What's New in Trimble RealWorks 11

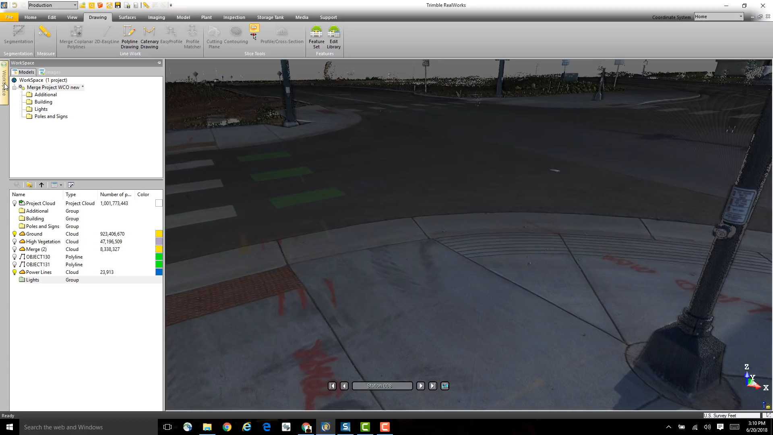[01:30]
Now if you don't want the auto-hide feature turned on, just click on that thumbtack icon again, and it's going to keep your pane locked open.
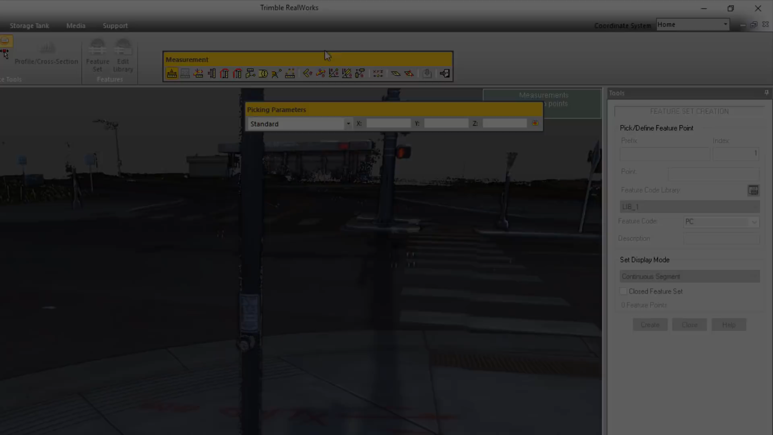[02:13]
One of my favorite things in the new release are some new enhancements to the visualization.
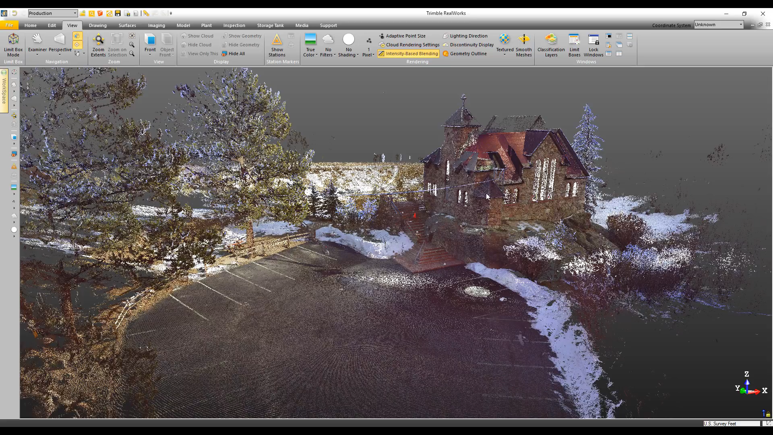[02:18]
Now here, you can see the point cloud looks pretty good, but there's no shading.
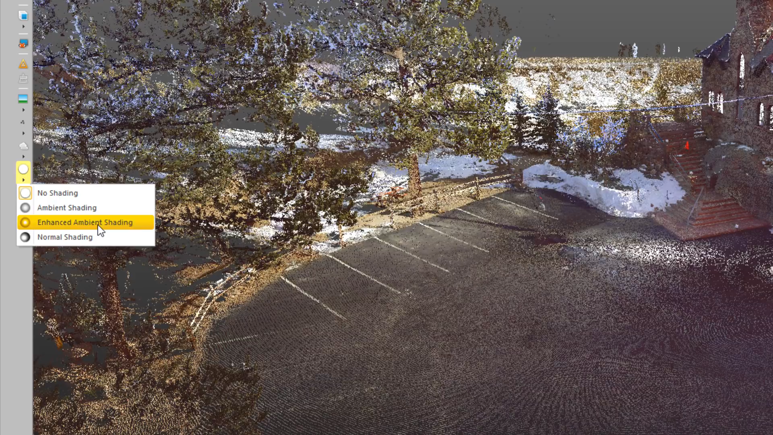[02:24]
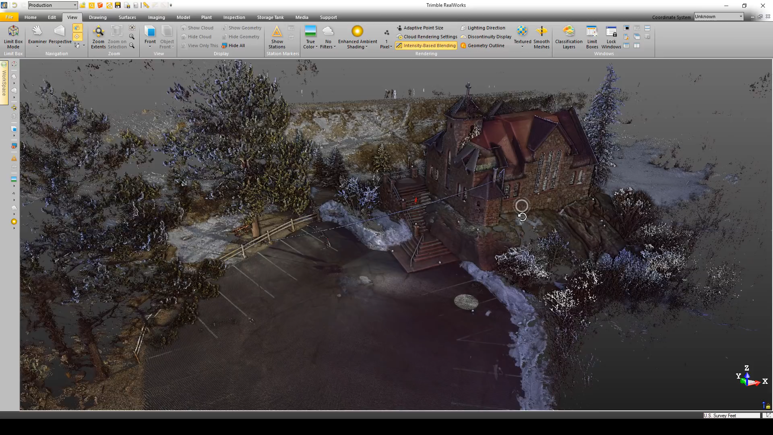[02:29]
Now for areas where you may not have as many points, we've also, under the View tab, added something called Adaptive Pixel Size.
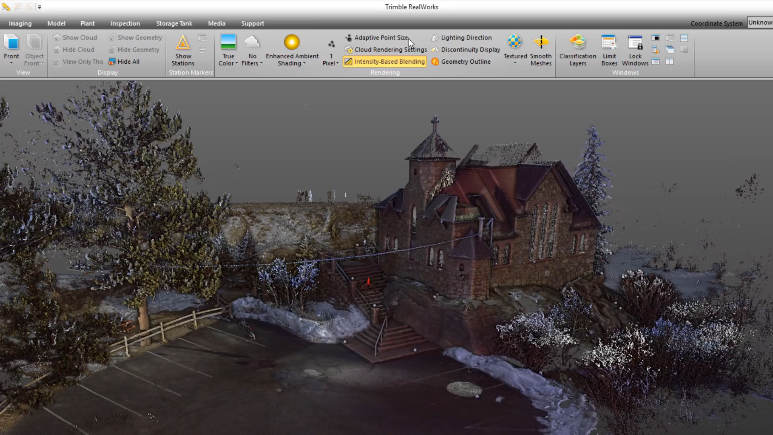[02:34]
Which kind of fills in these areas like you see here.
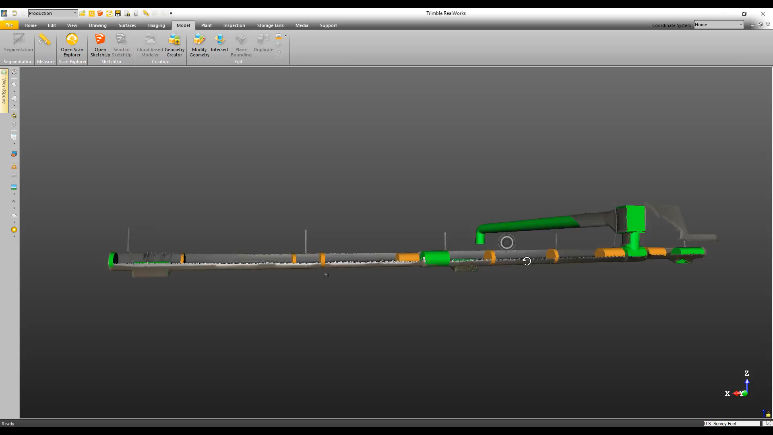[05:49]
And it's not all the same size diameter. So what I'm going to do is I'm going to come up here and click on Intersect.
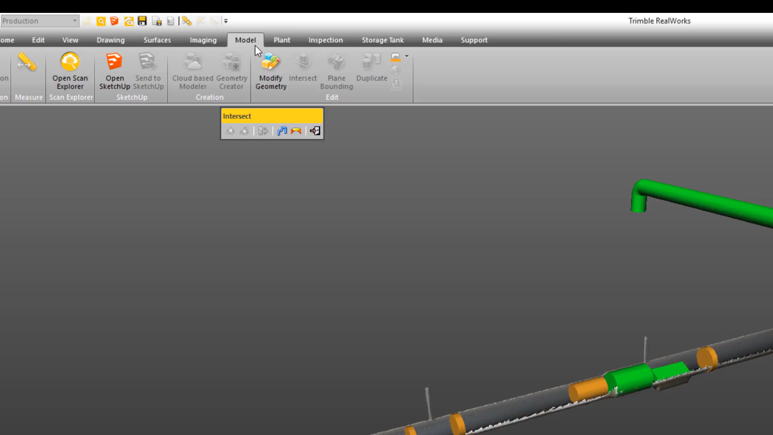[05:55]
Choose the new intersect tool.
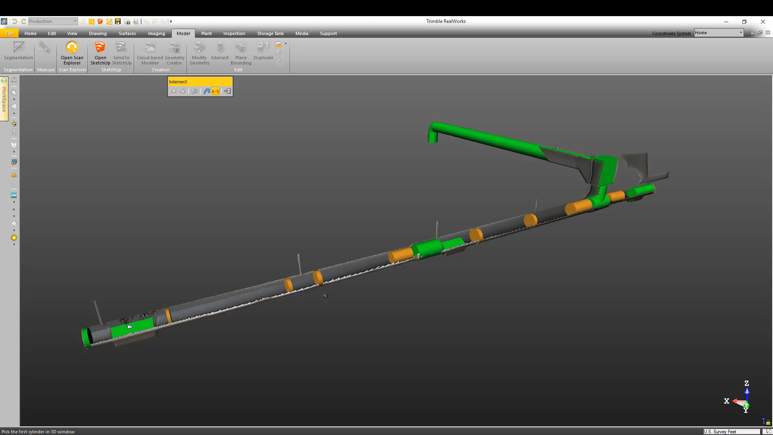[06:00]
Then I'm just going to come down here and click on each of these segments that I've extracted earlier. And what it's going to do is it's going to connect each of those to each other. Or if we have a change in size, it's going to add in a reducer.
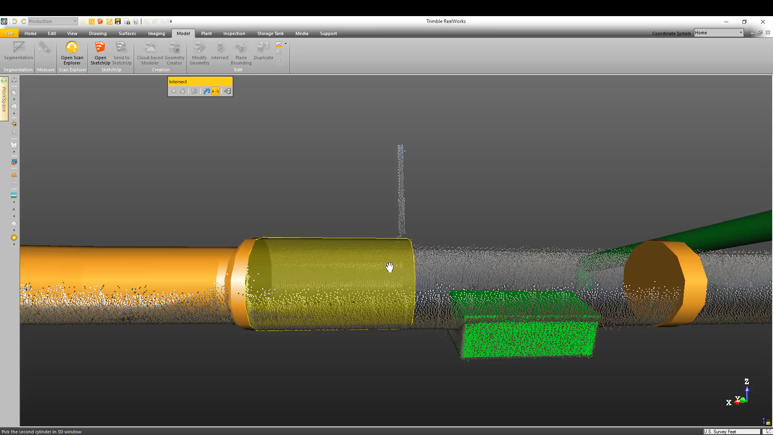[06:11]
So I'm just going to finish clicking on each of these.
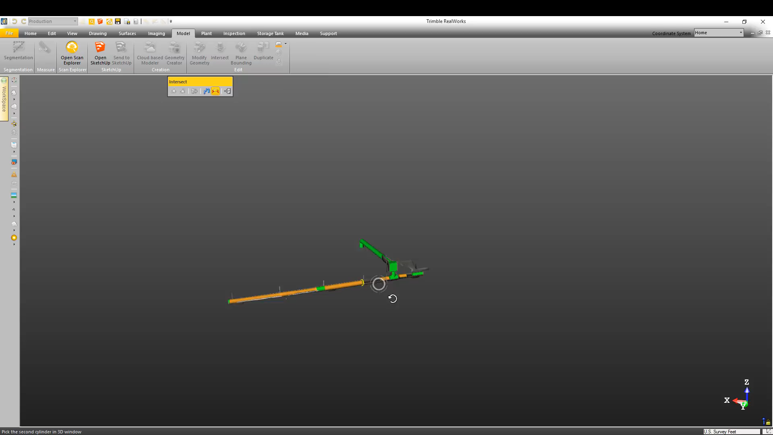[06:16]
And it makes it quick to go through and do something like this complex ductwork.
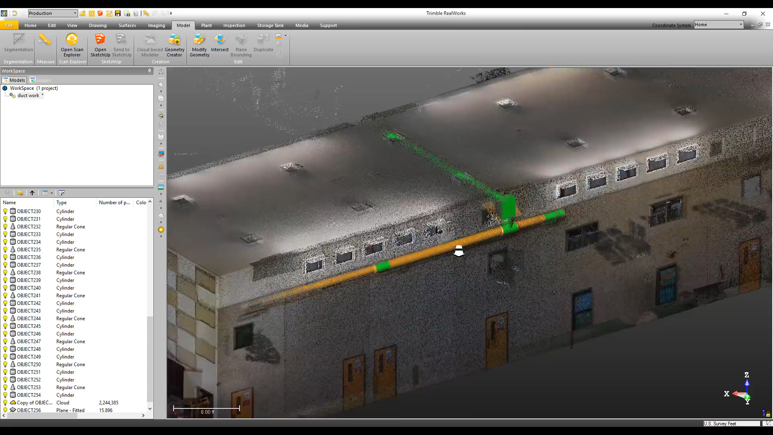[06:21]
Now once I've finished modeling all my ductwork, maybe I want to look at one specific component without having the cluttered view of seeing everything else.
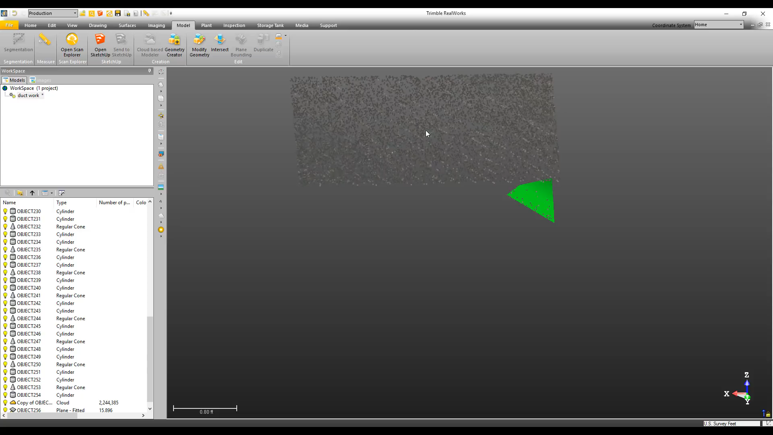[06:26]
All I need to do is select the component, right click,